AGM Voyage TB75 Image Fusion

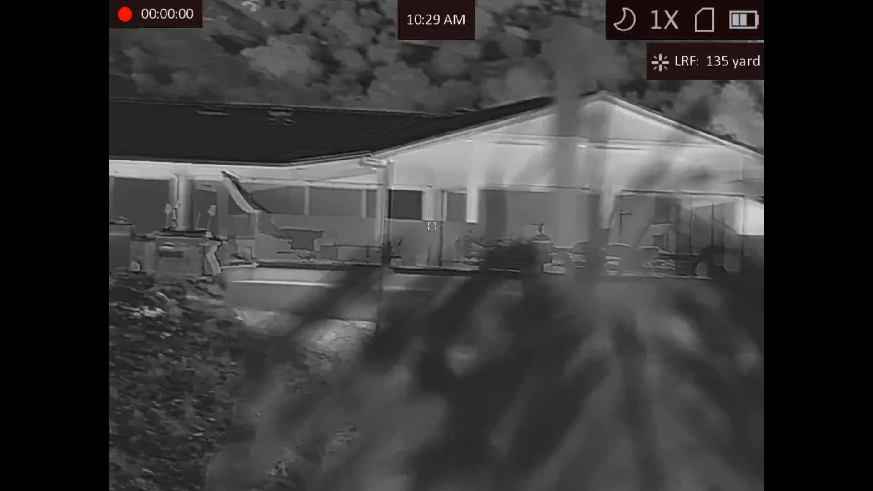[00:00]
so here's a really good example where image fusion works I believe there's someone right there sitting down at the chair but this whole entire rectangle is glass there's two people sitting there three people thermal you can't see it through this glass balcony thing
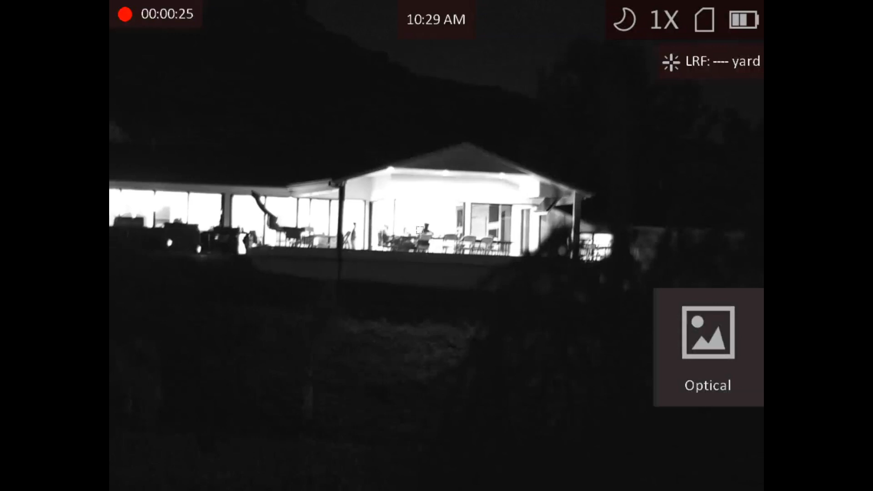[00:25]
and then with digital it's
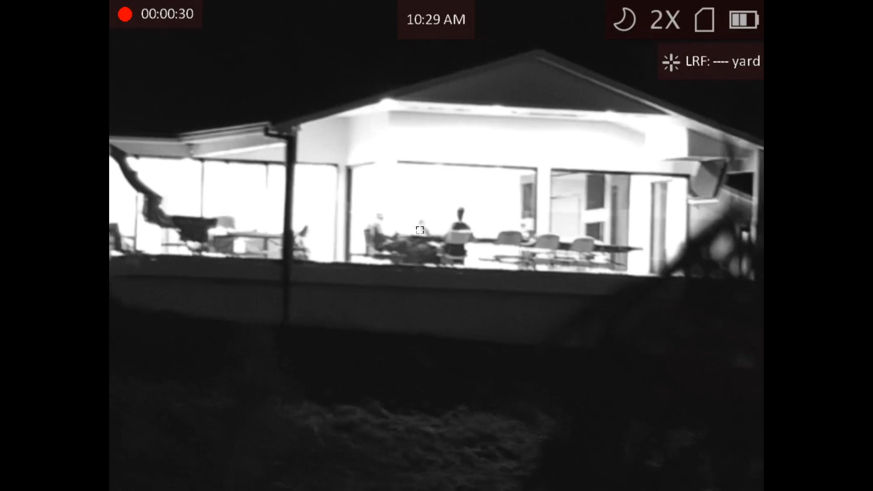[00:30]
so blown out it's kind of hard but yeah there's only two people sitting there
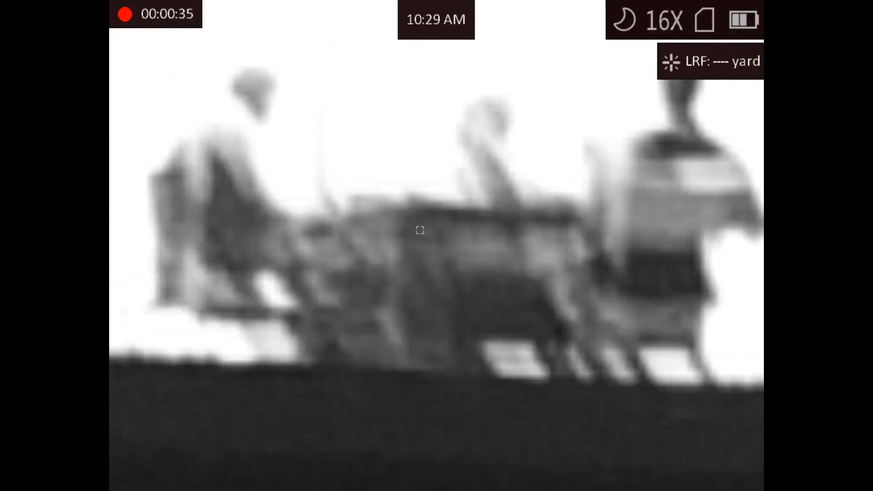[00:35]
three people chatting thermal fusion you can totally see through glass
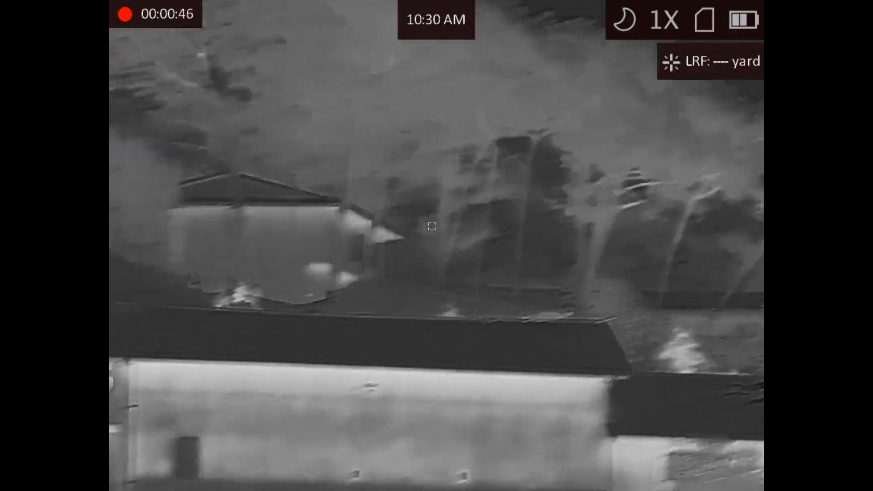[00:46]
here's a good test so here's thermal this area right
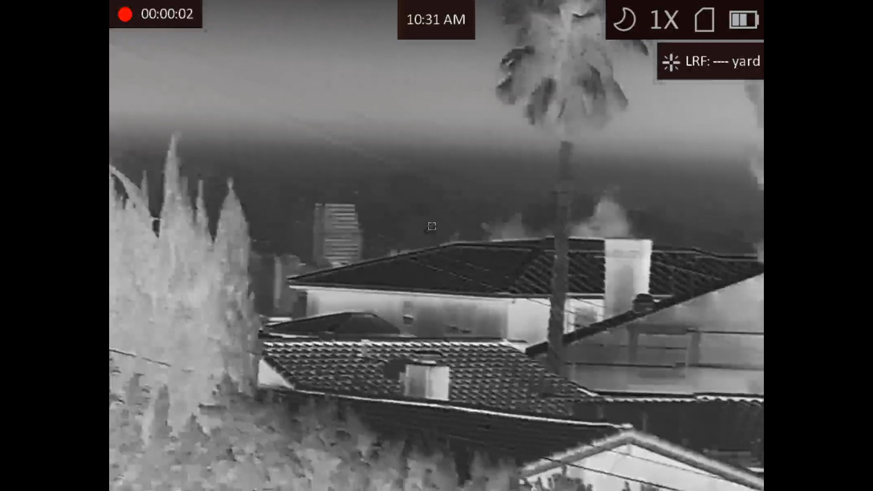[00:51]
here not a lot of definition you see a focus makes a difference
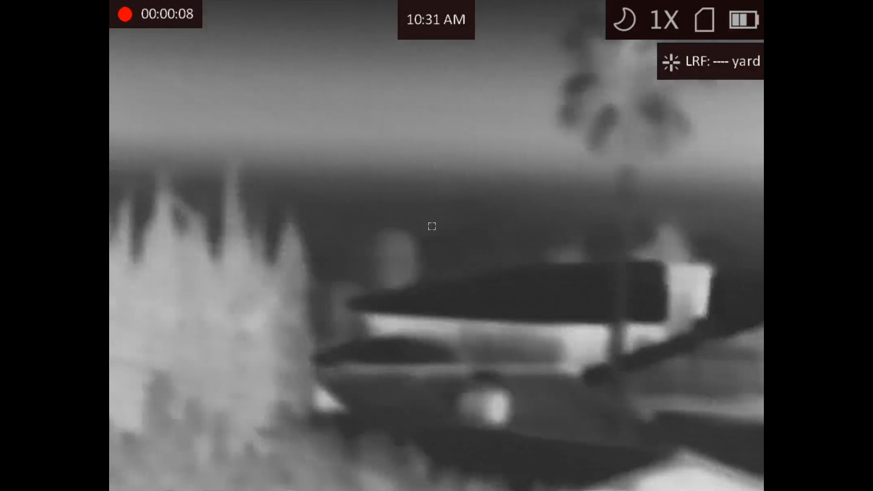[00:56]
and focusing helps but watch when I go to digital
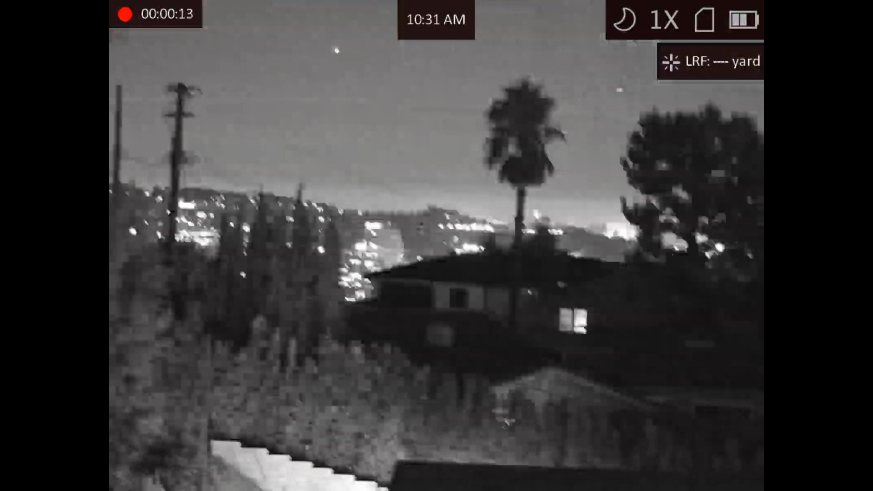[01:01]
there's all these lights and information boom there you go such image fusion you get to see more
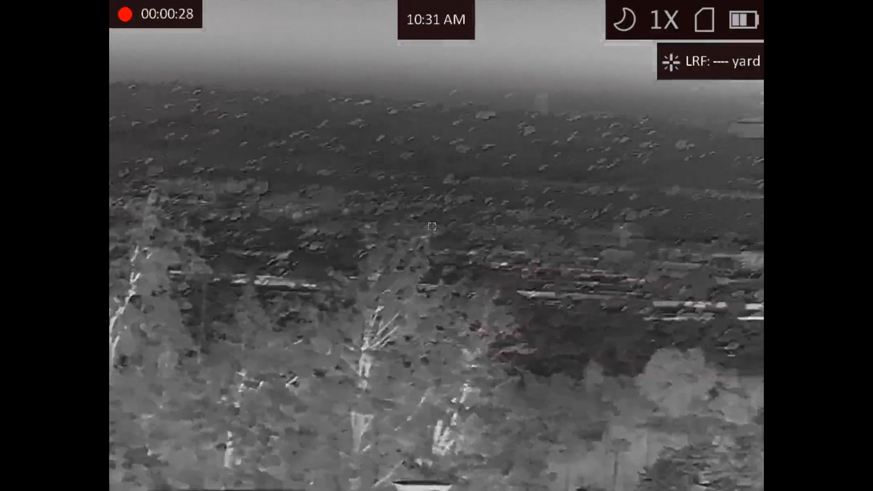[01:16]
all right this is a little clutter with all the lights downtown Los Angeles
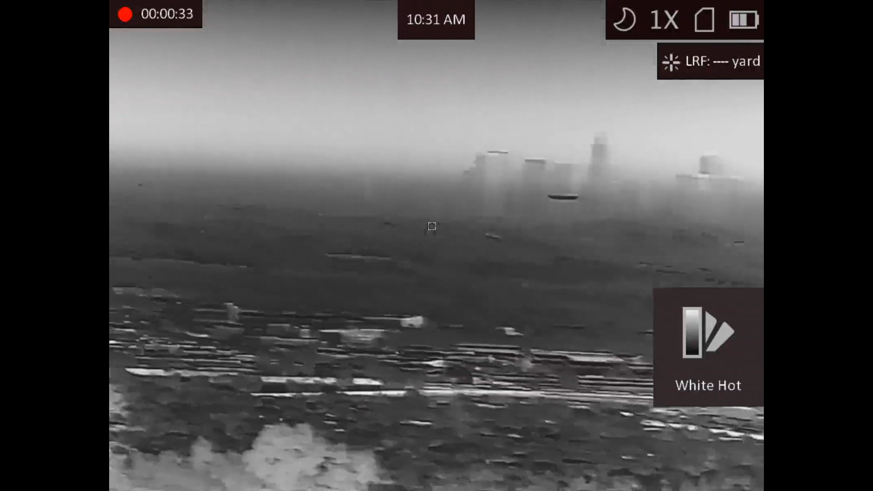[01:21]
change the daytime mode oh there we go